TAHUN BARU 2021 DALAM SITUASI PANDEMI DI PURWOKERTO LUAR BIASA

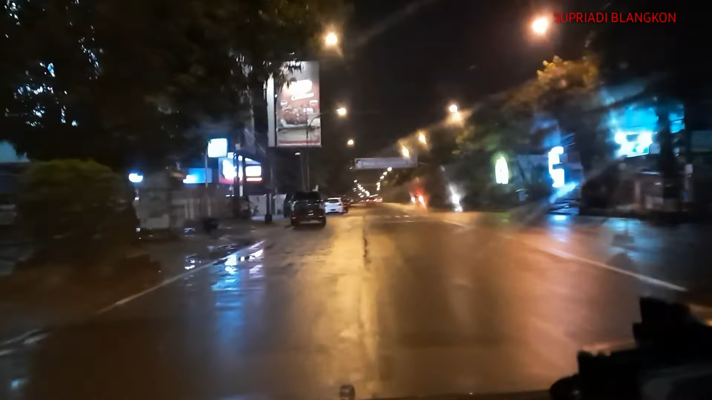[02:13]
Yang ke arah ke alun-alun Yang ke arah ke alun-alun Yang biasanya di sini begitu full Penuh
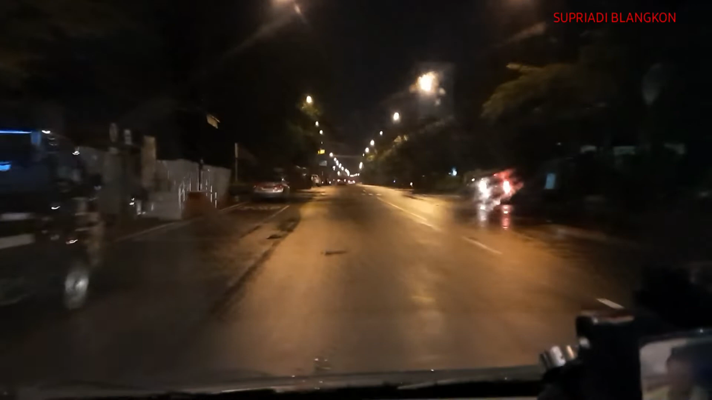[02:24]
Sekarang memang di larang Inilah keadaannya Seperti kota mati Nah pedagang durian pun sedih Biasanya di sini itu Aduh kurang menyertakan main Nah di depan ini
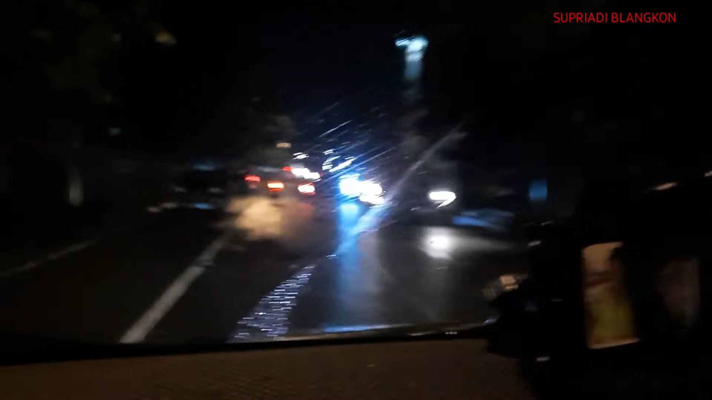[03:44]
Sepik Eh di sana Hujan rintik-rintik Tapi banyak penutupan jalan Sekitar alun-alun Purwokerto Tapi yang tidak ada orang
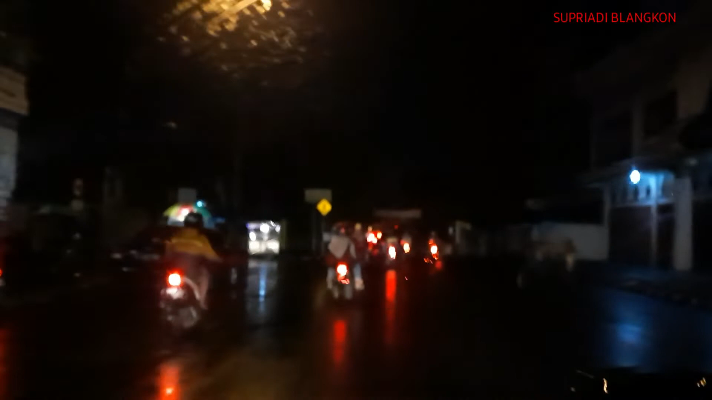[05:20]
Tidak Tidak Tidak Tidak Pasar manis Mal-mah Ada mie Ayam Ada apa itu Bukannya ini Gak alun-alun Dek Iya Tapi tutup apa-apa Enggak Kalau coba
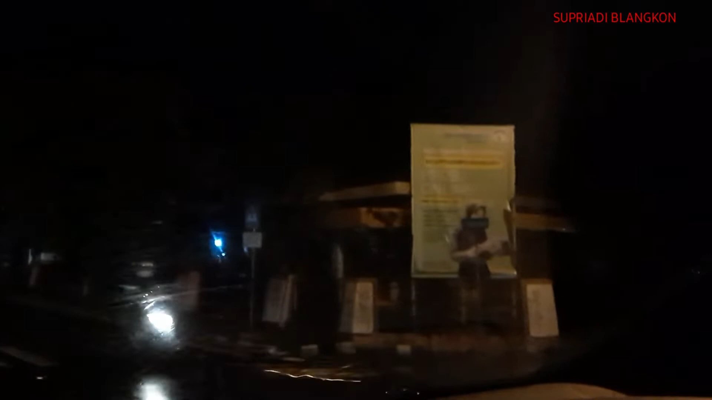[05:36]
lagi-lagi ya Sekarang nyet-nyet jalan Masih
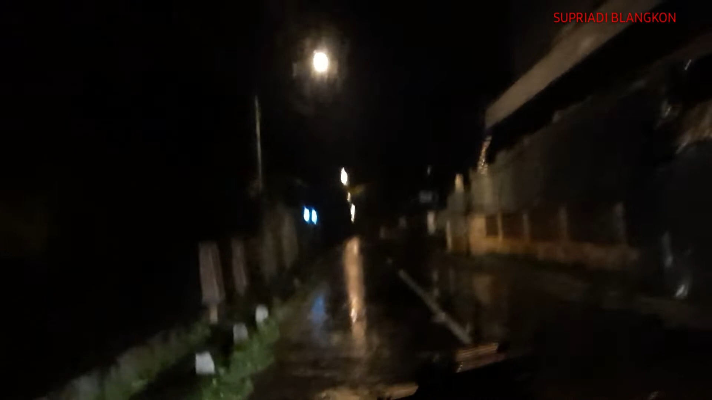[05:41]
Ini nanti yang itu Bukan jalan Al-Irsad Tembusannya Bukan Oh bukan Hotel Borobudur Al-Irsad belakangnya Sekarang Hotel Borobudur dijual Udah ganti nama Hotel Oyo Luar biasa Mau gelap Iya Sepi banget lagi
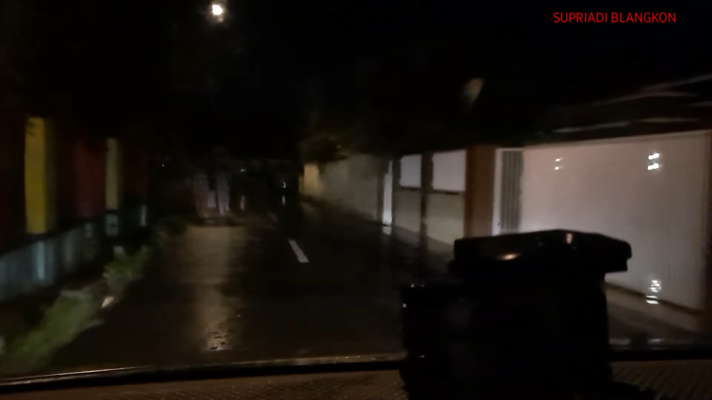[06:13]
Ditutup Tutup lagi Jadi kita kemana
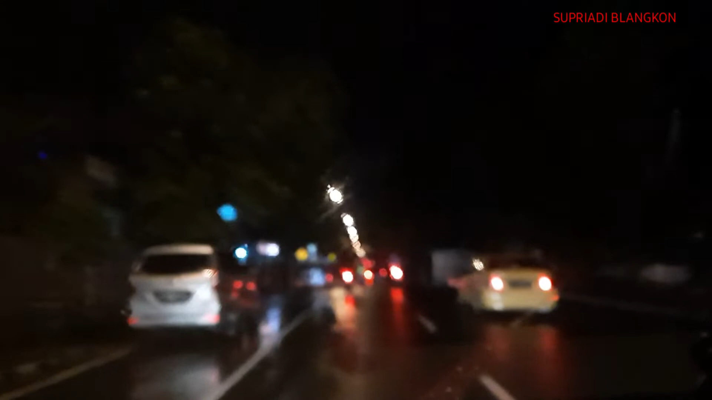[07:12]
Hotel Red Doors Itu hotel aku tadi Baru Baru ya Depannya itu Yang the best Apa kan